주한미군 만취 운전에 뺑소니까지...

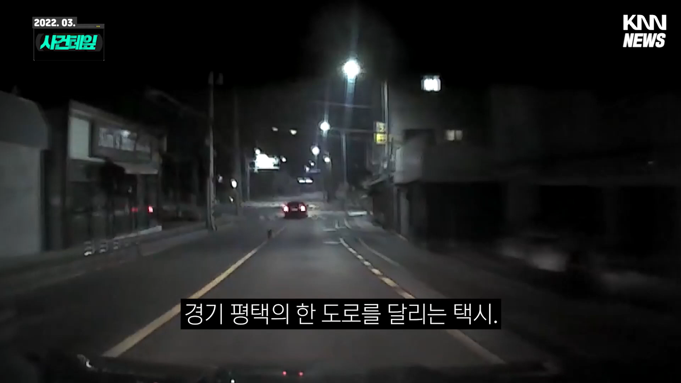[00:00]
경기 평택의 한 도로를 달리는 택시. 앞서 2차선에서 달리는 승용차가 갑자기 유턴하면서 택시와 부딪힙니다. 강한 충격에도 승용차는 즉시 도주했고,